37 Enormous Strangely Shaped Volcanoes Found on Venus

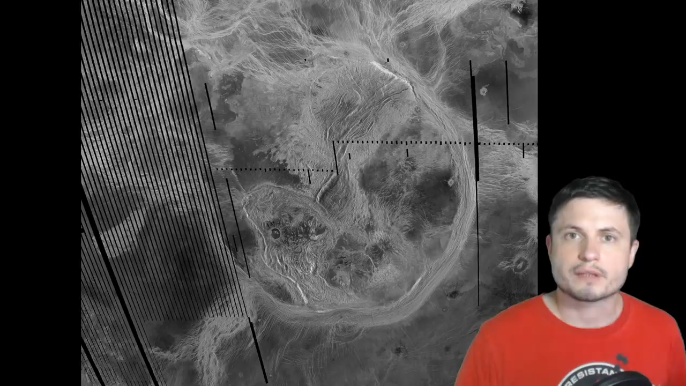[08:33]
In other words, all of the newer corona, all of the ones that are still active, will have very similar features that seem to be all present along the edges of these corona, identifying Venus as a geologically active planet. And the other major discovery is that these active corona seem to be also kind of clustered.